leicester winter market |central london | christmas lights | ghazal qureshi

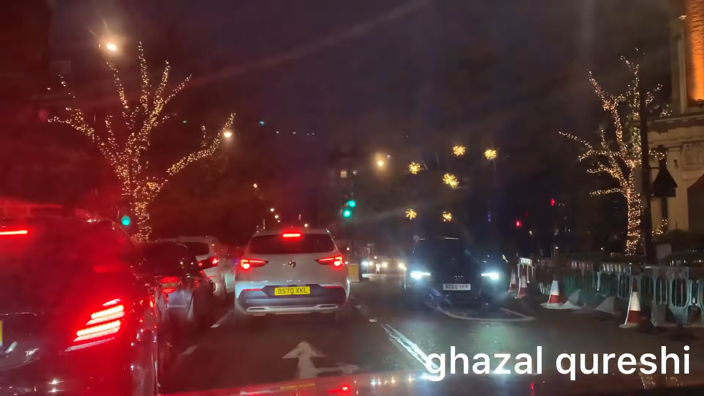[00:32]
ویڈیو شیئر کریں گے اچھا میں نے آج سوچا آپ لوگوں کو ذرا سینٹر کی رون کے دکھائی جائیں بطیہ دکھائی جائیں
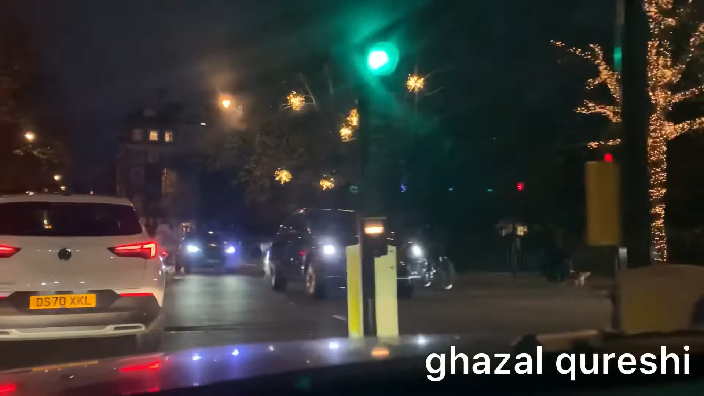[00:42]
کیسا خوبصورت سجایا ہوئے تو آپ میرے ساتھ ساتھ چلیں میں بھی انجوئے کرتی ہوں اور آپ بھی انجوئے کریں آپ دیکھ سکتے ہیں درخت کتنے پیارے سجائے میں یہاں پر اچھا میں نے لاسٹ یار یہ سب کچھ بہت مس کیا تھا کیونکہ کرونا کی وجہ سے
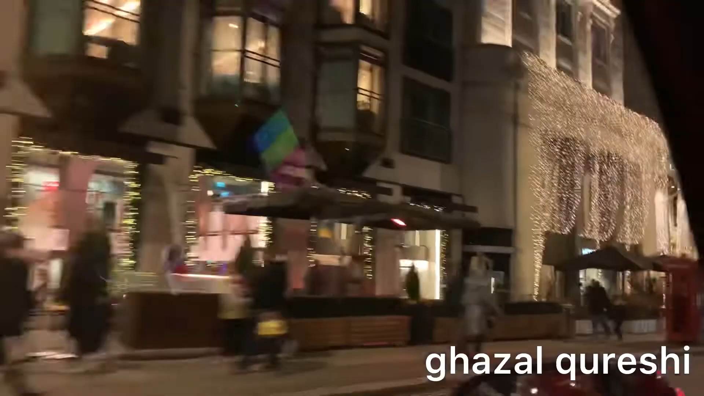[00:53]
وہ گہما گہمی نہیں تھی اور ٹو بی آنسٹ کرسیمس میرا سب سے
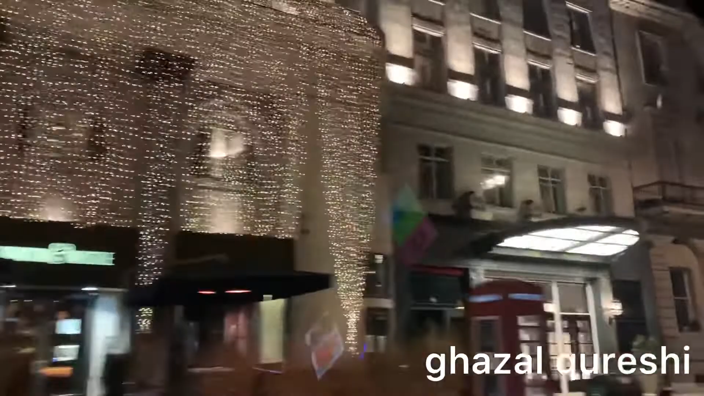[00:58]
فیورٹ فیسٹیبل ہے جب سے میں باہر آئی ہوں تب سے کیونکہ یہاں پر ایک الگ ہی فیسٹیویٹی ہوتی ہے ایک الگ ہی ہیپی نیس ہے
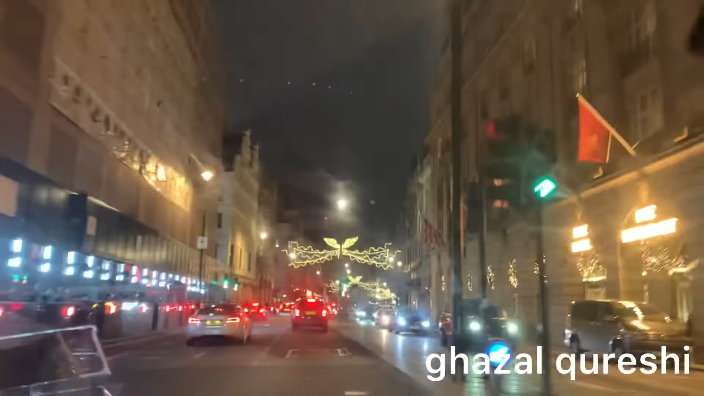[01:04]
کتنی لائٹیں لگاتے ہیں کتنی آفرز ہوتی ہیں چیزوں کے اوپر ایک اچھا یہ